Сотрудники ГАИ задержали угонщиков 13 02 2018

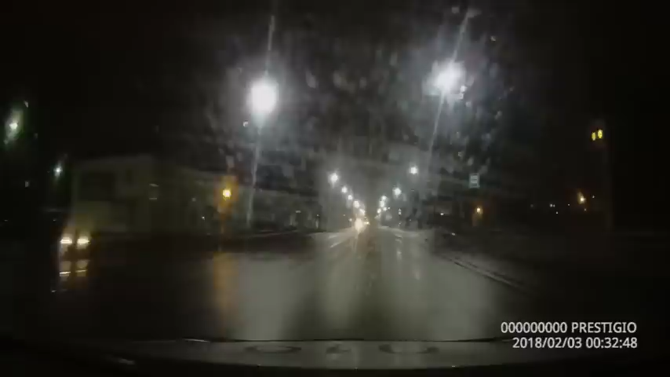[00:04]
3 февраля около половины первого ночи инспекторы ГАИ на своем служебном автомобиле работали на проспекте Пушкинска. В районе торгового центра Перекресток они обратили внимание на двигавшийся во встречном направлении автомобиль «Жигули» с одной свсящейся фарой дальнего света. Требования сотрудников об остановке водитель проигнорировал.
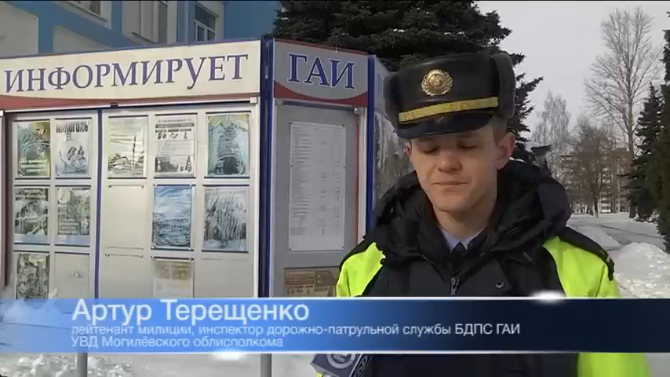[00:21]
После начала переследования, двигаясь по Пушкинскому, водитель неоднократно выезжал на полосу встречного движения, не указывал сигналы поворотов. Подъезжая к кольцу мясокомбината, водитель потерял контроль над управлением и выехал за пределы проезжей части.
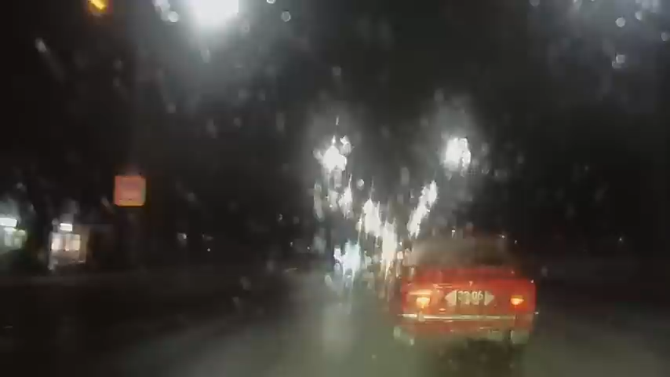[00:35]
Совершил столкновение с настоящим автомобилем, после чего выскочил из автомобиля и пытался вскрыться.